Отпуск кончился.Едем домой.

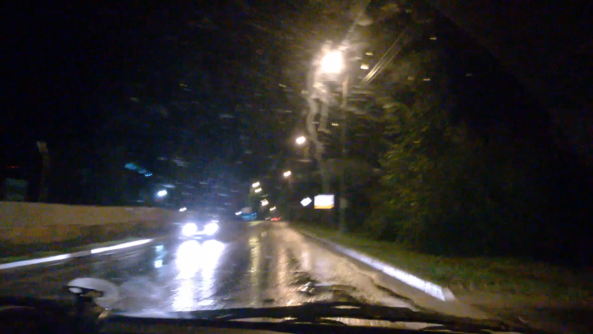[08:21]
В Кинишме Как в том старом анекдоте В деревне Гадюкино В общем нас еще пока не смыло Но Дожди Мы въехали
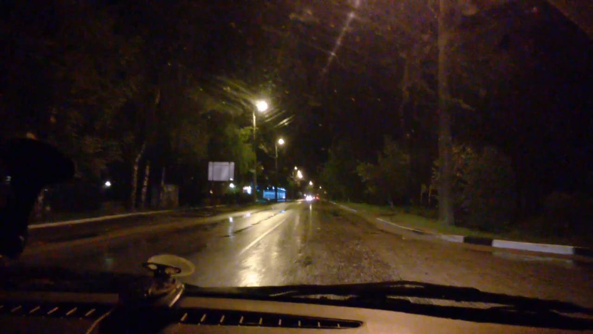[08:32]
в дождь Сейчас вот он кончился На дорогах Ужицы Все везде Мокрое Сейчас Едем спросим Какая была погода До сегодняшнего вечера Заглянем в интернет Что нас ждет Какой у нас Первый сентября будет